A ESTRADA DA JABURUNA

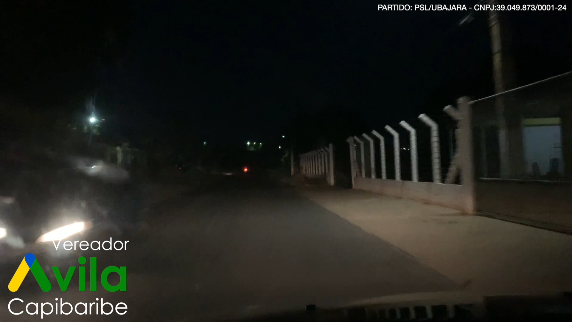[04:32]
Ainda tem a luz contrária dos veículos. Então, você fica naquela coisa. Muitas vezes, hoje, a gente já observa muito as pessoas andando de bicicleta, porque é um local muito legal para andar de bicicleta.
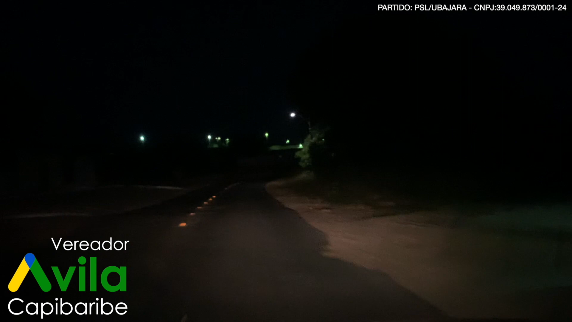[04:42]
Então, às vezes, a turma fica até a noite, vai fazer um pedal até ali a parede do jaburu, e escurece, e o cara volta de noite, mesmo com a luz piscando ali, ou algum refletor na bicicleta.